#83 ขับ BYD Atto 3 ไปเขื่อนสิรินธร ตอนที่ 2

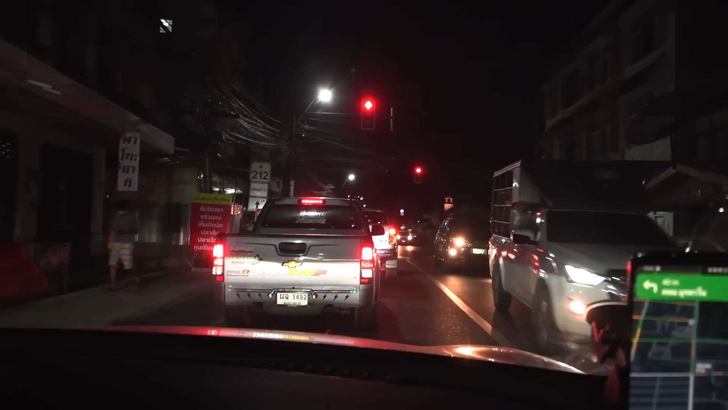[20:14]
อนนี้ก็ขับไปที่ตรงแรมตอน